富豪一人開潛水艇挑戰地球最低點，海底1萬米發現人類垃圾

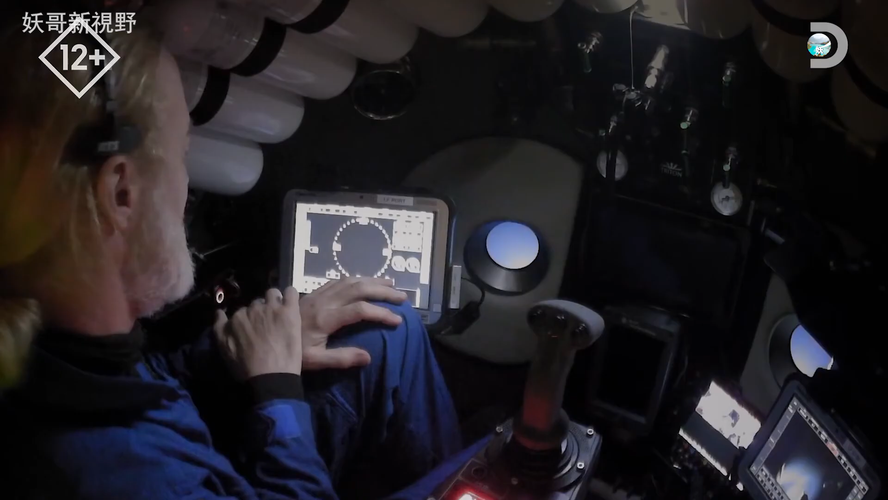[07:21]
探测器在潜水器不远的地方浮上去了并没有撞上